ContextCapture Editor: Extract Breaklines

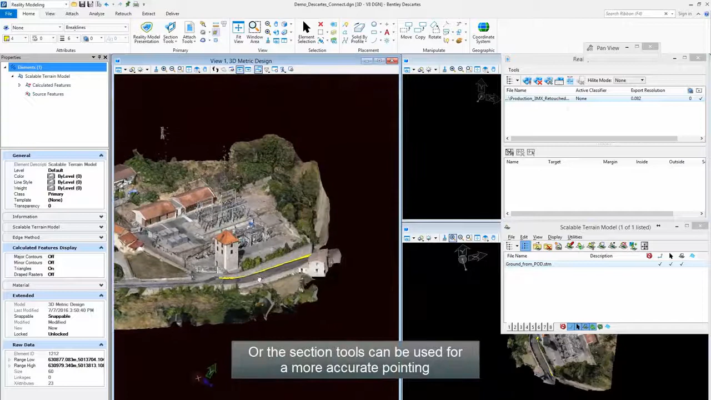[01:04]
Or the Section Tools can be used for more accurate pointing.